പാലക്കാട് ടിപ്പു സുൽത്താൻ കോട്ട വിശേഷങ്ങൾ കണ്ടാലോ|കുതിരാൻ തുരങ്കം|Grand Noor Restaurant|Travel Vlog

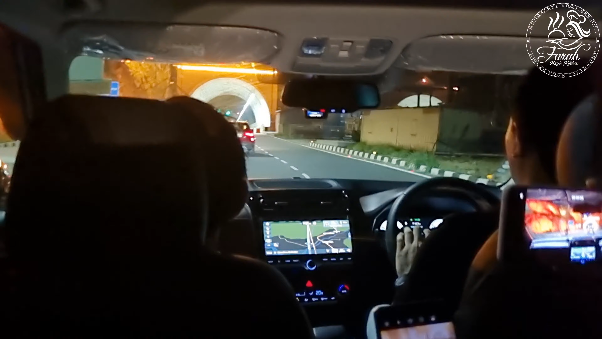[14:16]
ഇന്ന് രാത്രി തുരങ്കത്തിൽ കൂടെ പോകുന്ന ഒരു ദൃശ്യം കൂടെ കാണിക്കുന്നുണ്ട് നമ്മൾ തിരിച്ചു വരുമ്പോൾ.